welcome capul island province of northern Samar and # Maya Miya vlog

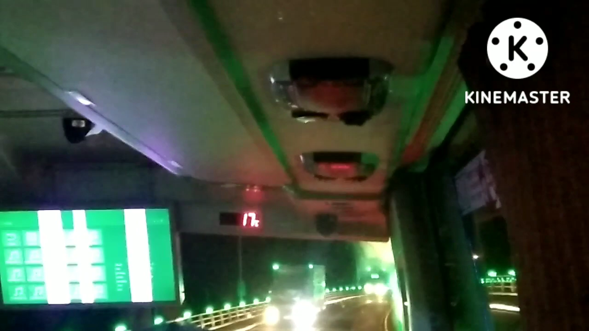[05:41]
Kaliudi ko dyan, nandyan na po kami niyan sa San Juanico Bridge. Binubayubay na po namin yung San Juanico Bridge na napakaganda. Sobra paggabi po, ang daming ilaw. May makikita po kayong blue, red, violet. So, ang dami-dami po talagang ilaw. So, napakaganda na po ngayon.